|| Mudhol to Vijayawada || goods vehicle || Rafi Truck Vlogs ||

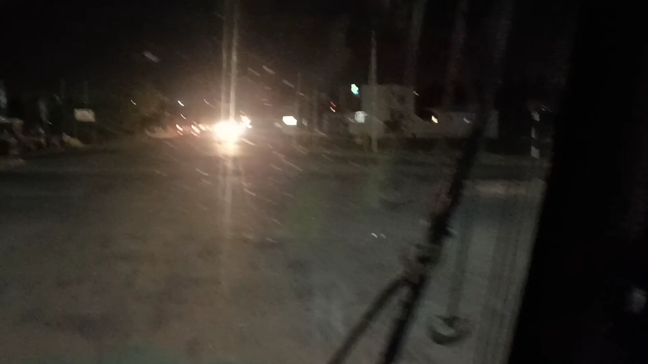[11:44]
प्रेंड्स इसार नेक्स्टम एपड़ना इटे दिरूत वूंटांगा पट्टी एने मीको तप्पन सरीका एद उग वीडियों लोगोल कुम्ब चेते चीपिस्तानू
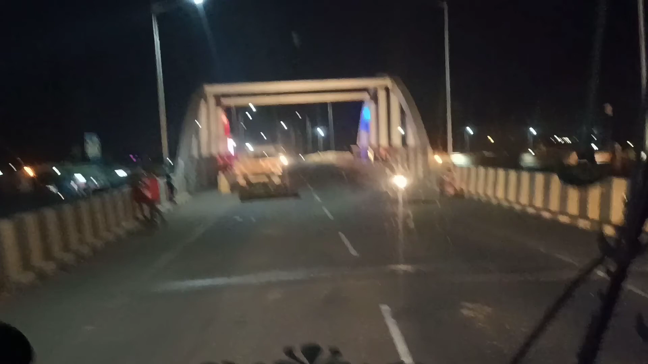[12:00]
प्रेंड्स इसार ने ब्रीची वच्चेजी मनगे बीजापुर बाइपास लो गट्टेर फ्रेंड्स खोल लोंड़ी अधे ब्रिज्जी को दिख्वेश्लान मट्ड़ इपड़ी राइटिक गान भड़िंगता